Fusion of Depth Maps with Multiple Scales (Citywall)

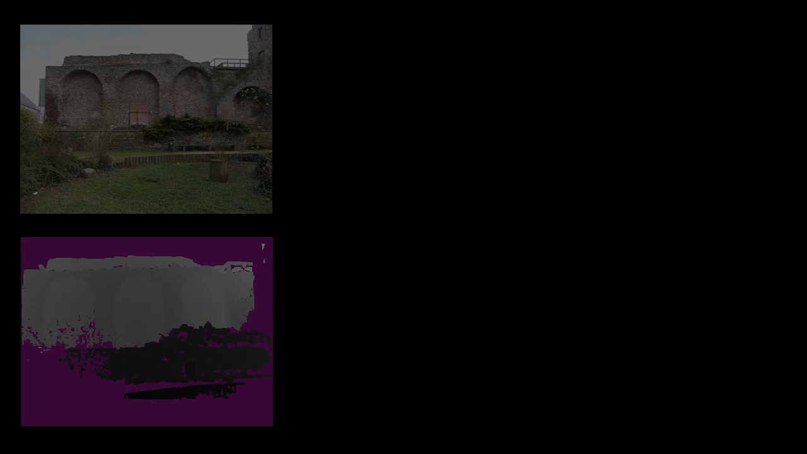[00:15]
For example, some images observe the scene from an overview perspective, whereas other images show close-up details of the scene geometry.
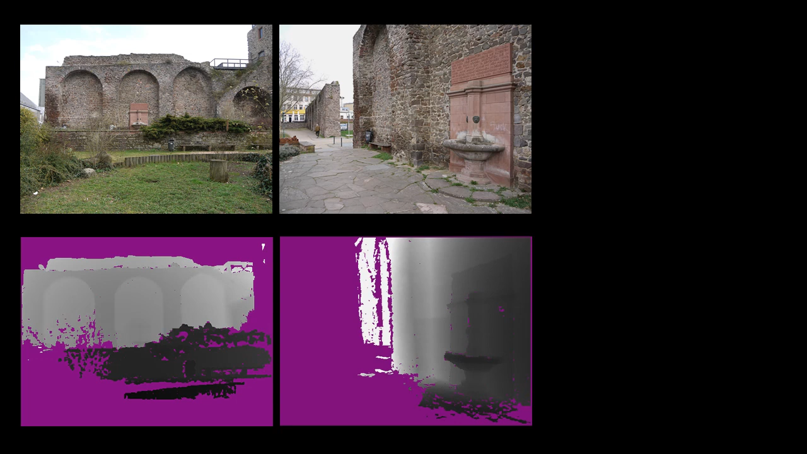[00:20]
This yields depth maps with vastly different sampling rates of the observed surface.
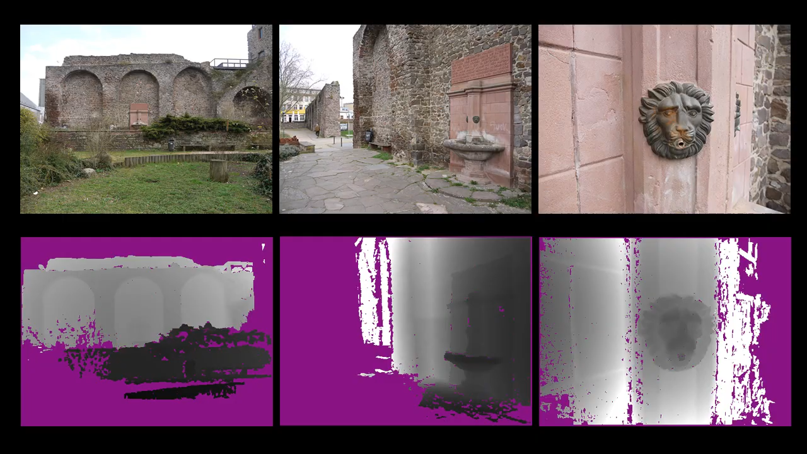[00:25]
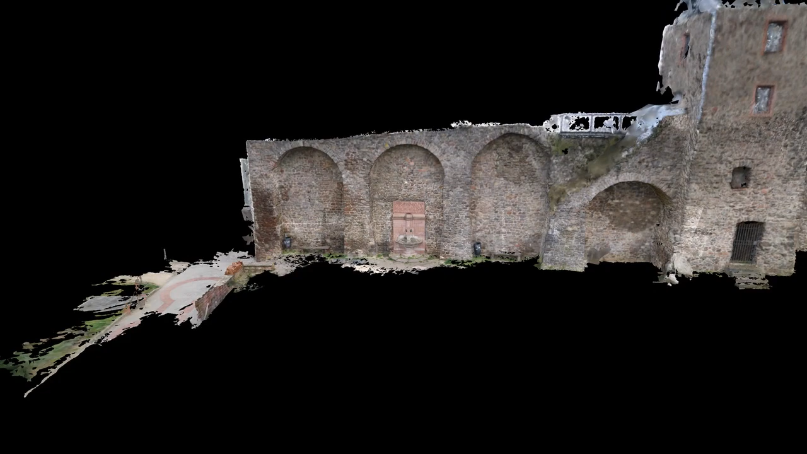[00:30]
We present a depth map fusion algorithm that is able to combine depth maps representing the surface at dramatically different scales.
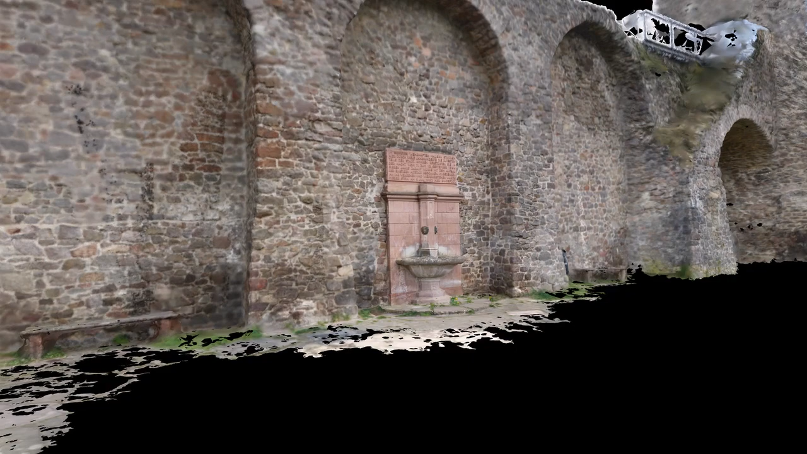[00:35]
When combining these depth maps in a naive way,
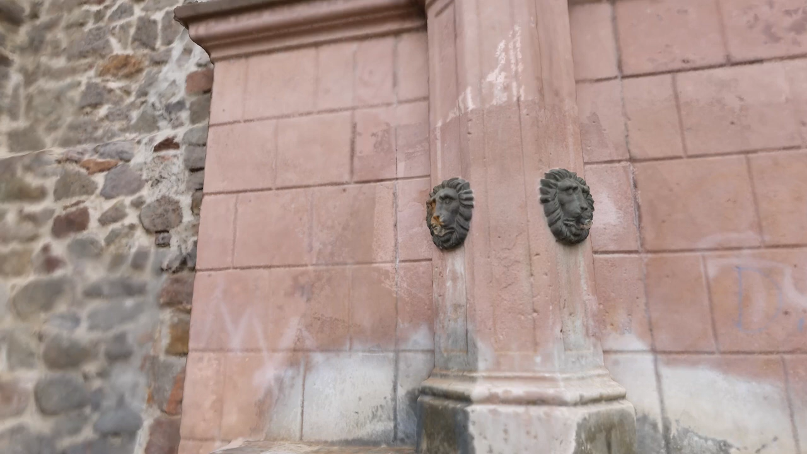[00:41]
low-resolution depth maps will smooth out high-resolution details.
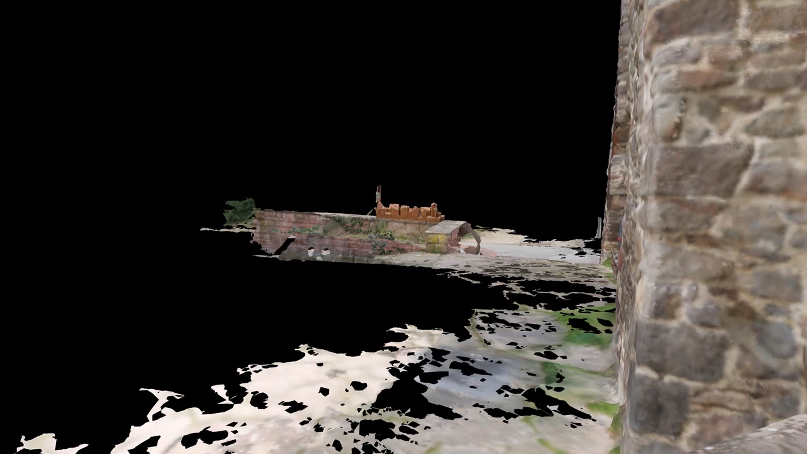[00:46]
Our approach addresses this issue and produces high-quality surfaces from multi-resolution depth maps.
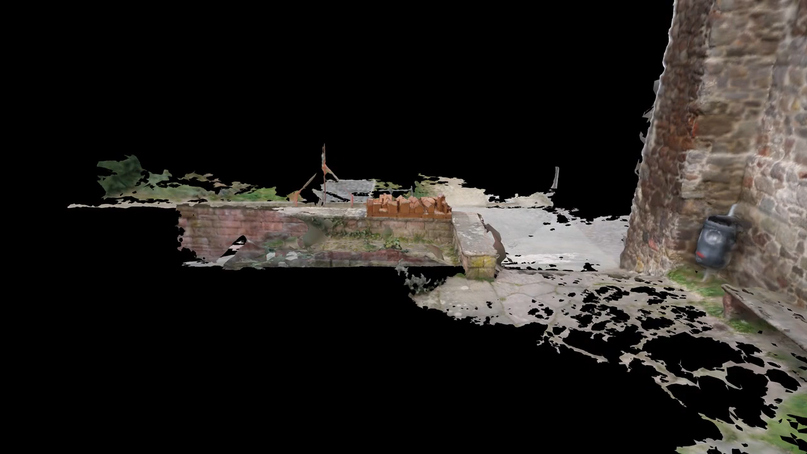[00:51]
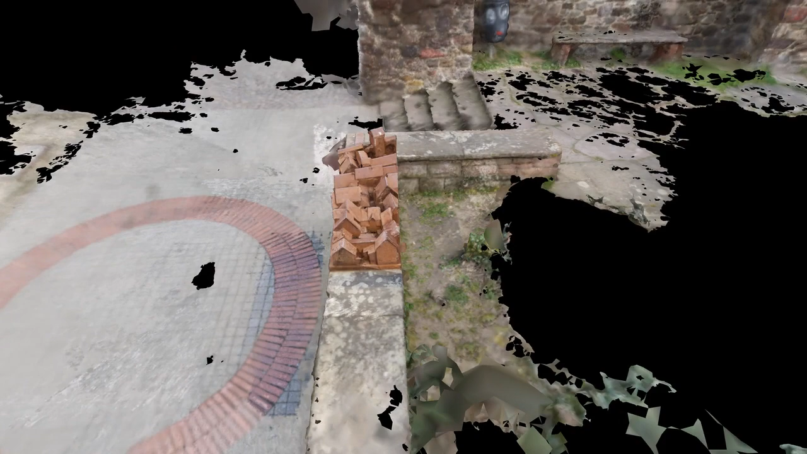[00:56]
Our algorithm assigns a scale parameter to each sample in a depth map.
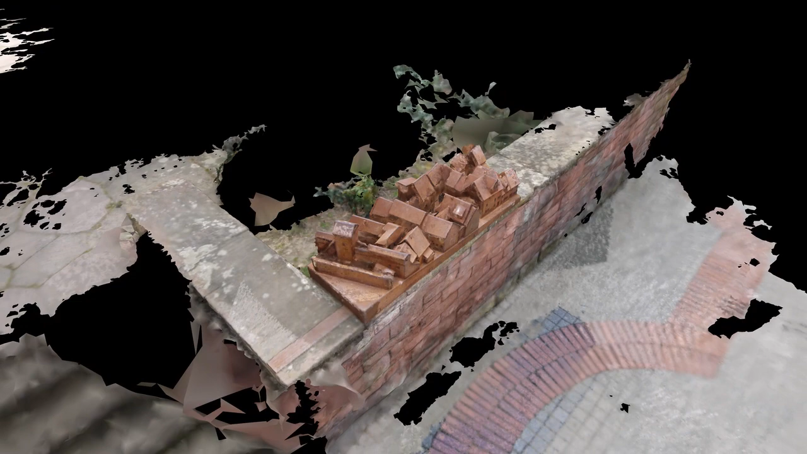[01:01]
We aggregate the geometric information of the samples in a sine distance field at their corresponding
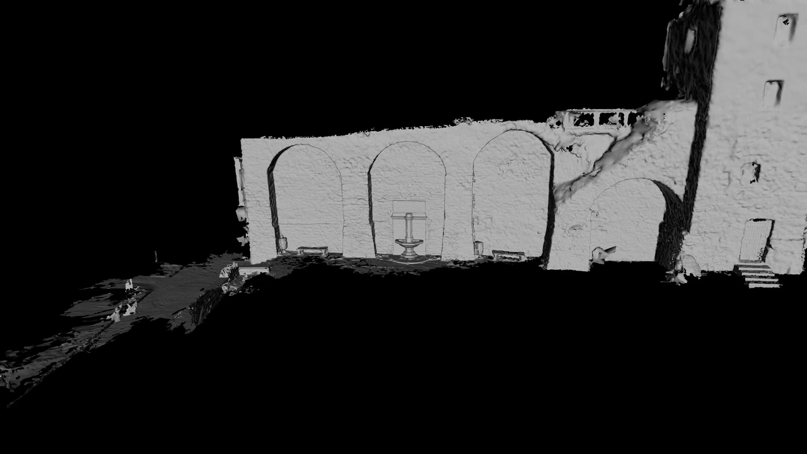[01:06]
scale in a discretized representation of the scale space.
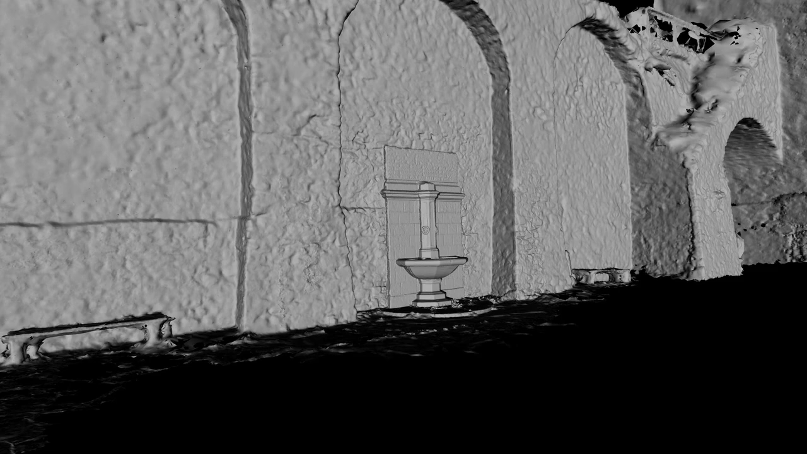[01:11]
This yields a hierarchical sine distance field which we implement using an octree data structure.
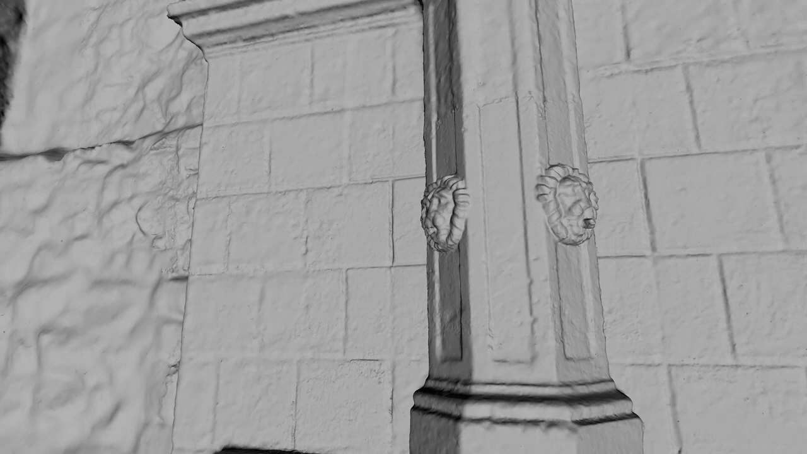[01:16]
This representation allows us to discard low-resolution geometry in regions that also contain higher resolution data.
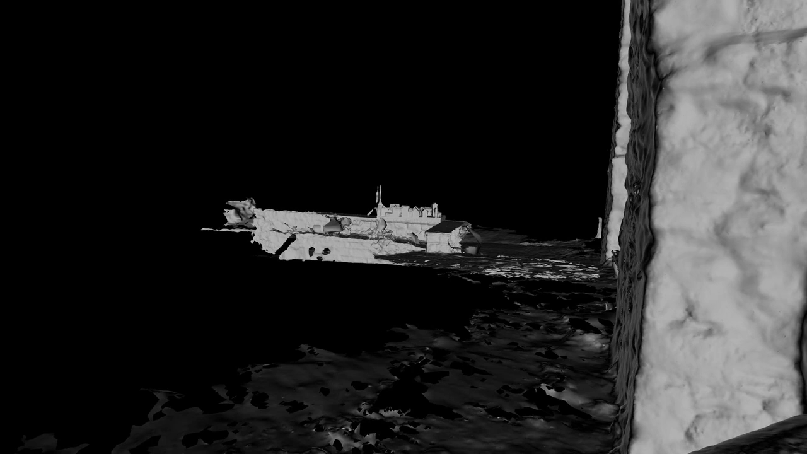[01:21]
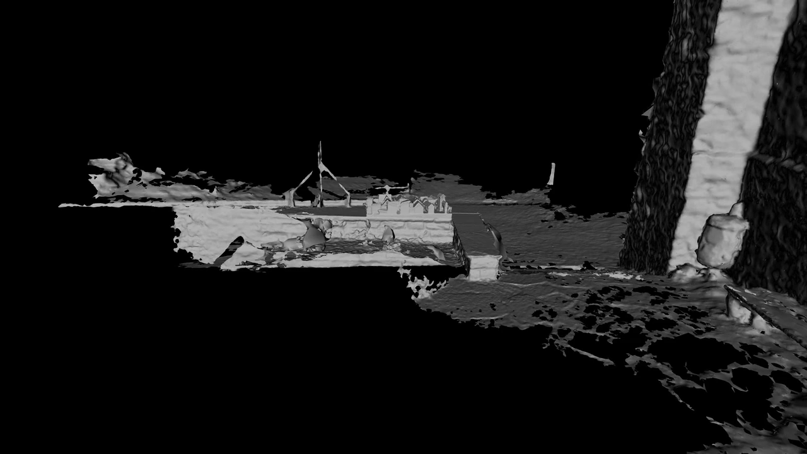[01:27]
Finally, we extract the isosurface from the distance field using a variant of the marching tetrahedra algorithm.
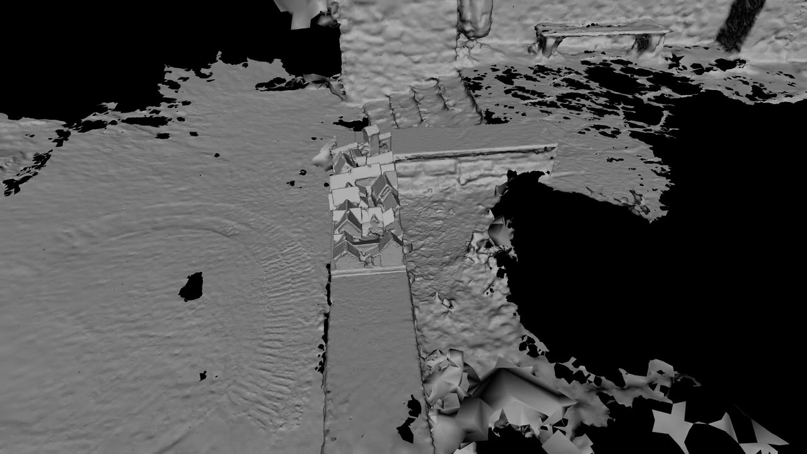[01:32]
We extract the isosurface from the distance field using a certain type of scale.